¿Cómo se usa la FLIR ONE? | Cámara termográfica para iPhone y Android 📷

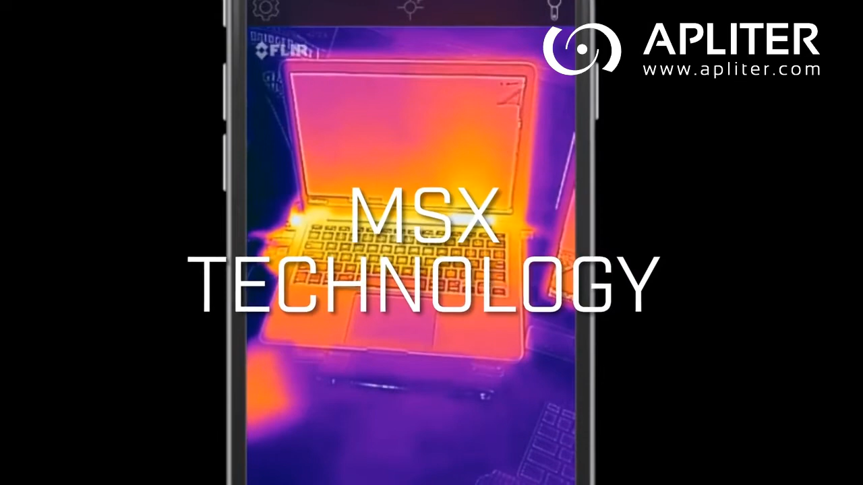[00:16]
MSX gives your images more detail and context than you would get from the thermal image.
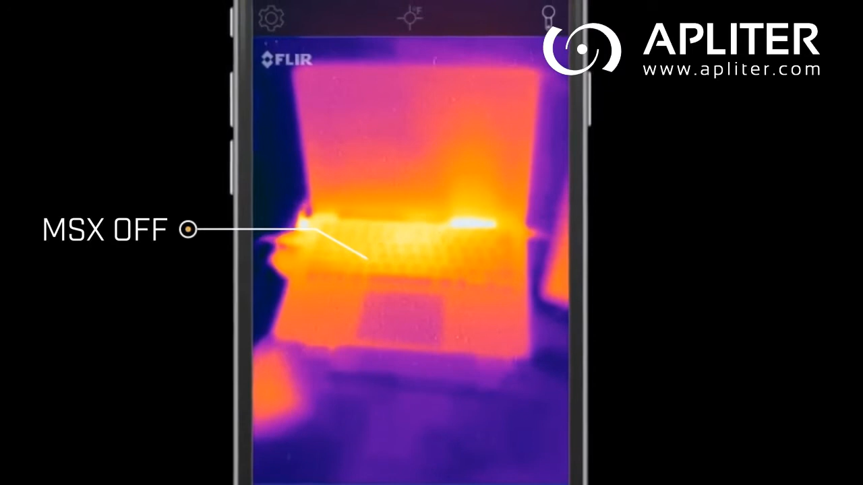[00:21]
Keep in mind, MSX requires light to work and should be at least one meter away from the object you're looking at for optimal alignment.
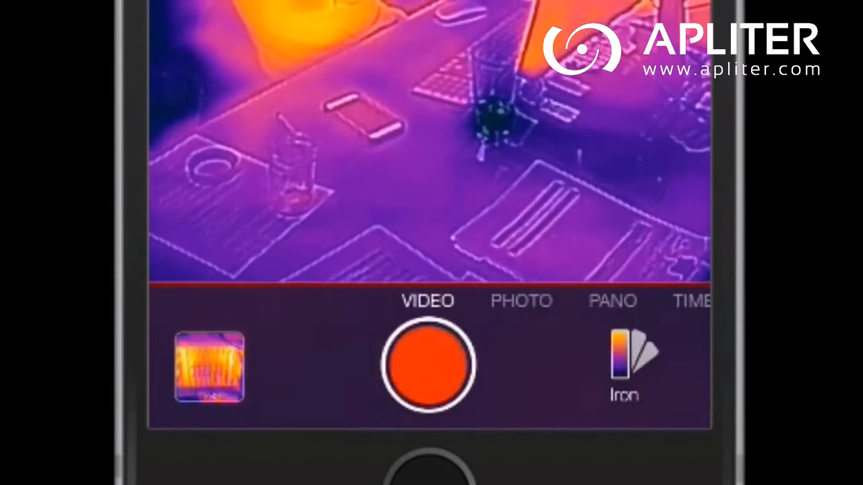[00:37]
Tap on the icon in the upper left for further settings and functions,
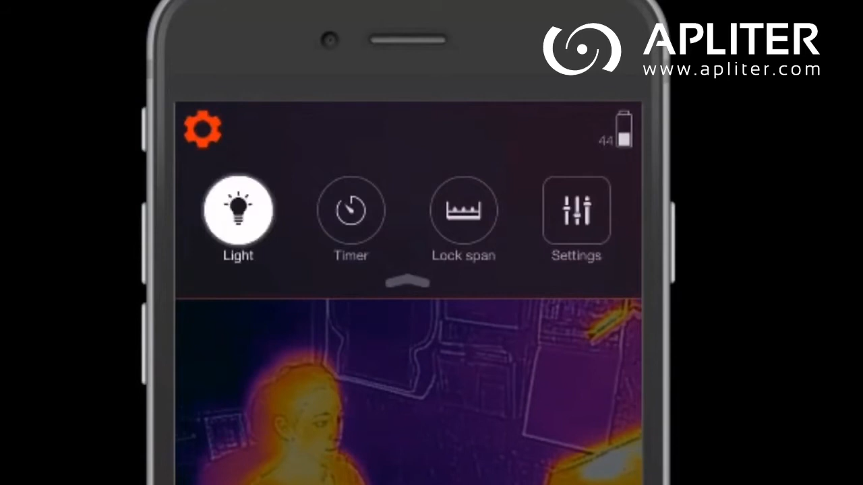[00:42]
such as turning on your camera's flashlight to increase MSX functionality in low-light situations.
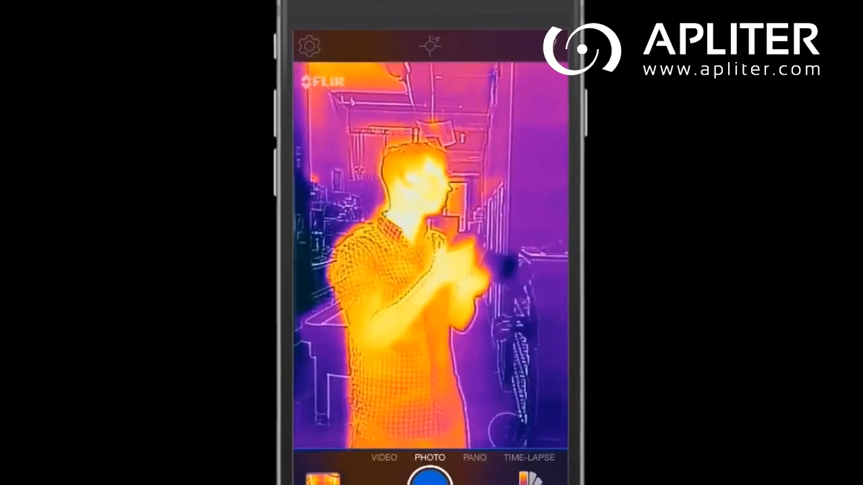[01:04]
Whether you're taking a still image or video,
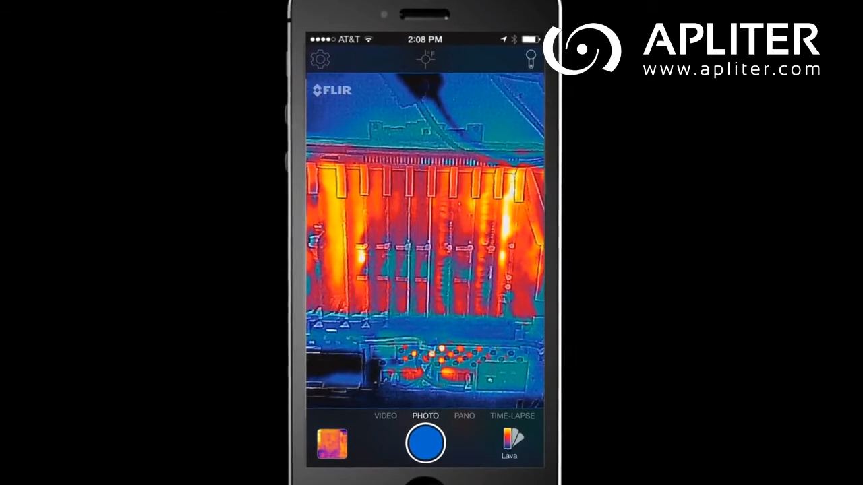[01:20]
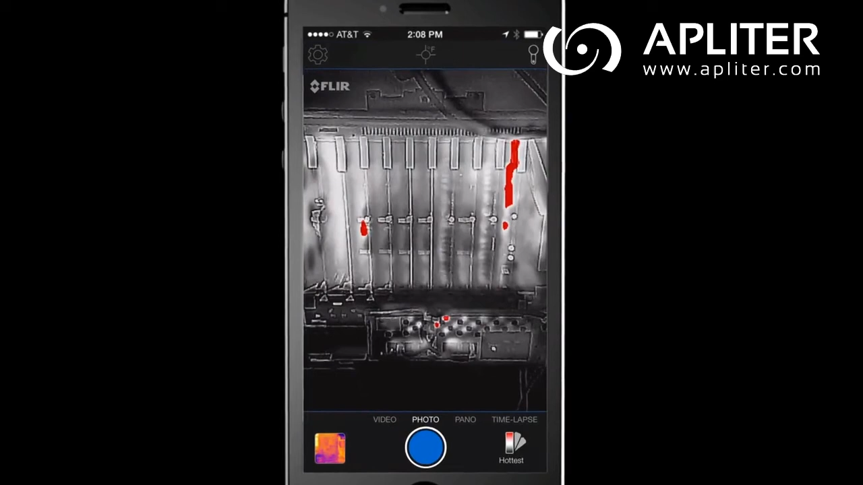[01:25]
The hot and cold palette simply intensifies the hottest and coldest places in a scene. It calculates the total temperature contrast in
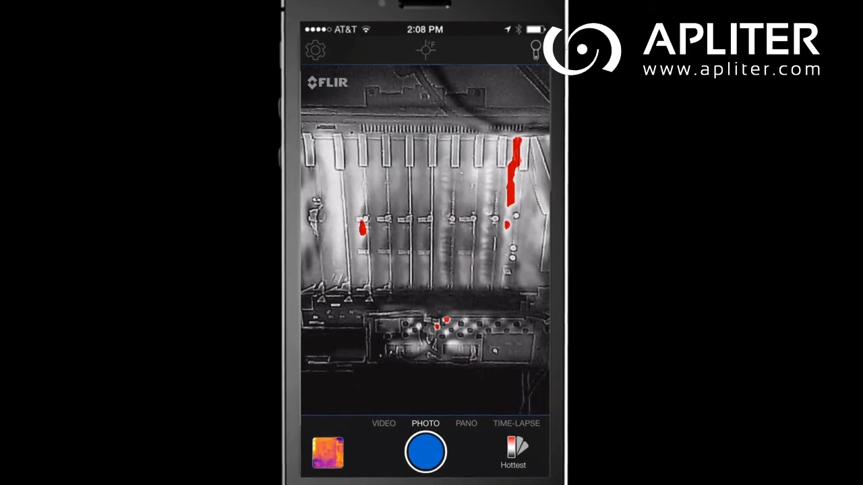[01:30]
a scene and colorizes the hottest parts in red and the coldest parts in blue.
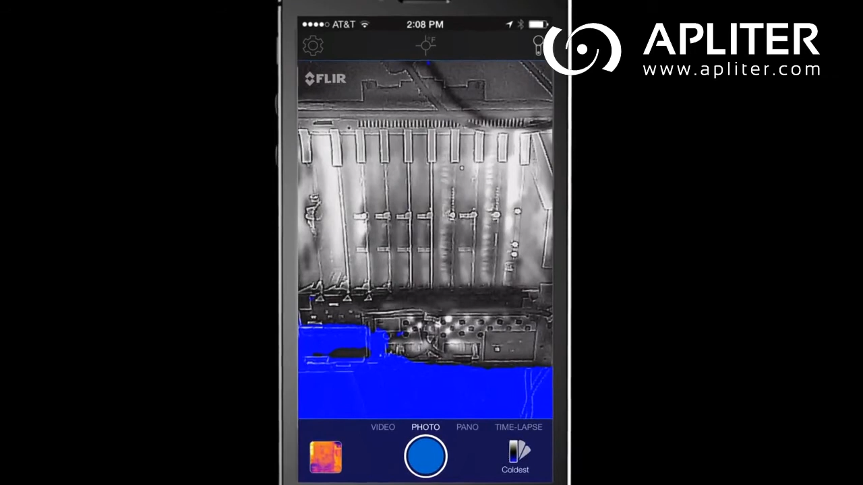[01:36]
Now, let's say you have a high contrast scene. The iron palette uses select colors to show
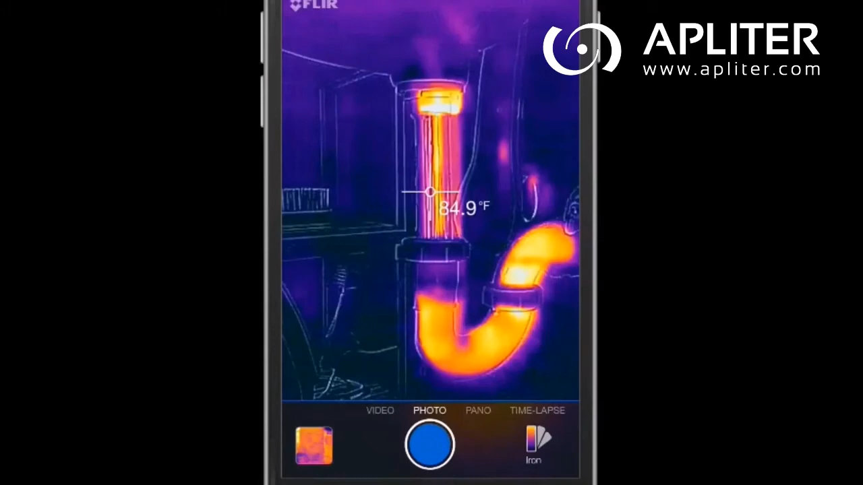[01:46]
On screen: spot 84.9°F
After you've captured an image or video, you can retrieve it from your FLIR ONE by clicking the thermal photo located in the bottom left corner of your screen.